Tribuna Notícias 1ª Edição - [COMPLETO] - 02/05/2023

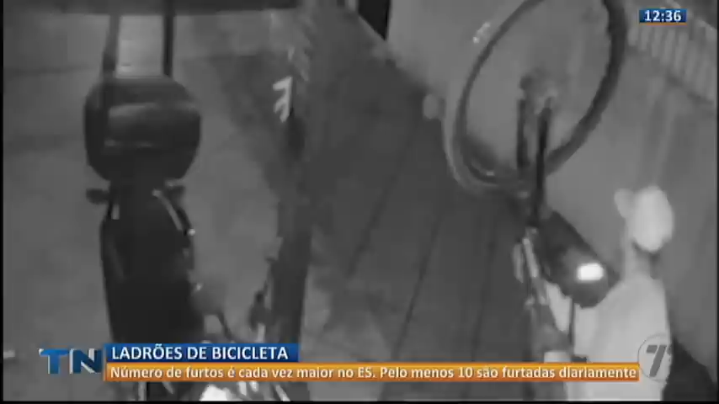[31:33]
Olha só, gente. Ele já puxa uma bicicleta enquanto o comparsa vem dar reforço e levar mais uma bicicleta. Eles agem em poucos minutos, deixando pra trás um enorme prejuízo pro dono da residência, tá? Que conta com a sua ajuda aí, telespectador, amigo do TN,